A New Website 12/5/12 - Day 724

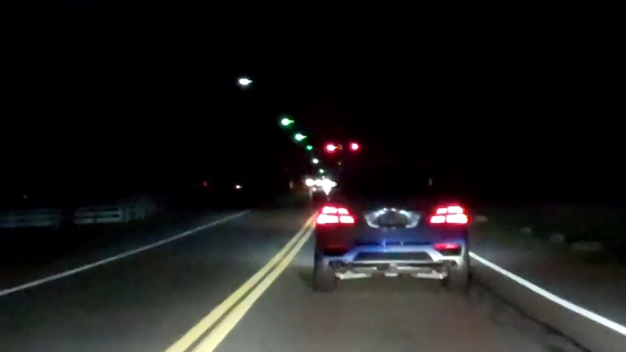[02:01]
lighting design those tail lights leds absolutely beautiful very well done mbz really like what you did with that
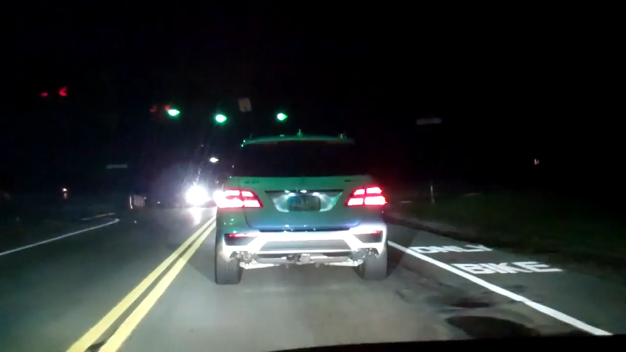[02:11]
not a big fan of the third brake light I will say though it kind of looks like something you'd find on a semi truck off ice road truckers